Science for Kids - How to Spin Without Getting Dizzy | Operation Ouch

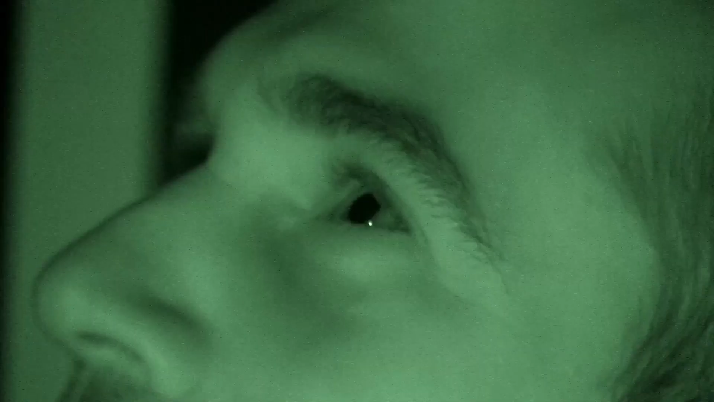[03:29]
Whoa! It just feels like I'm definitely moving in the opposite direction.
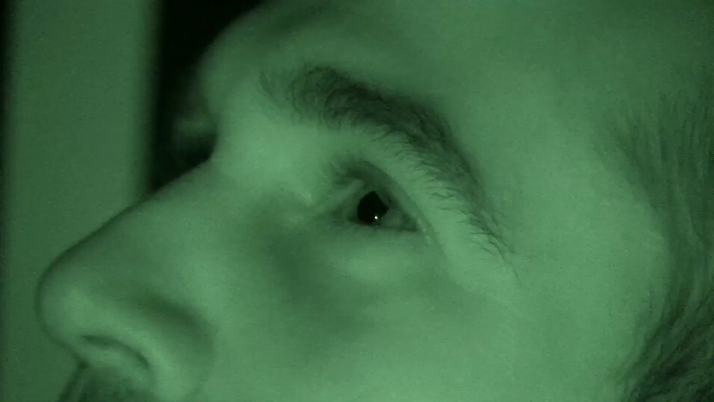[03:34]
The fluid in my inner ears is still spinning, and you can see from my eyes flicking that my brain still thinks I'm moving.